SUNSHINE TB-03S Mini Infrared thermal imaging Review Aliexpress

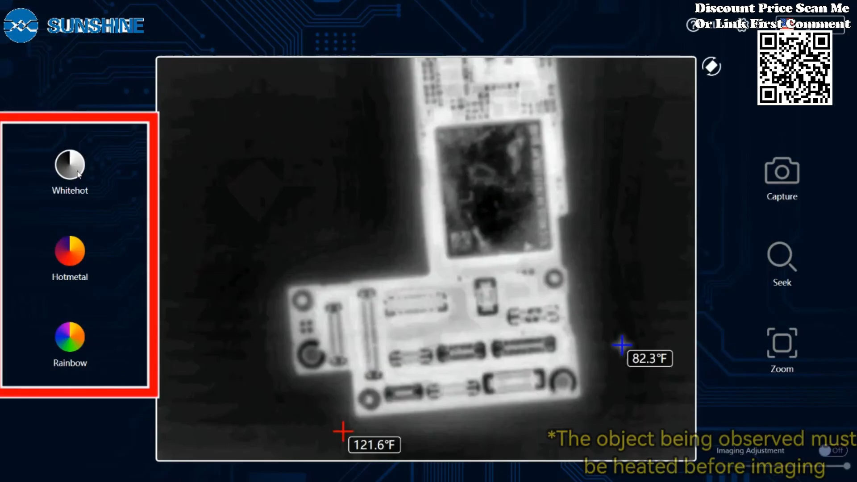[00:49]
Identify faults on PCBs with efficiency and accuracy.
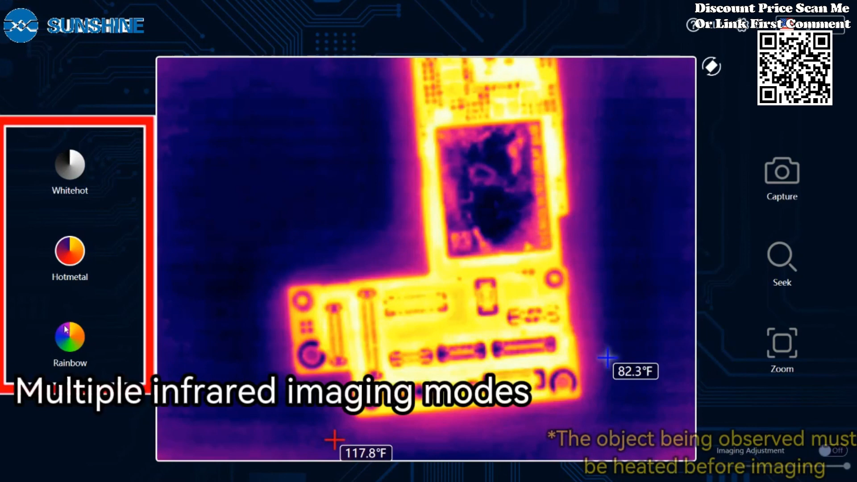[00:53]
The TB03's is designed for rapid diagnosis,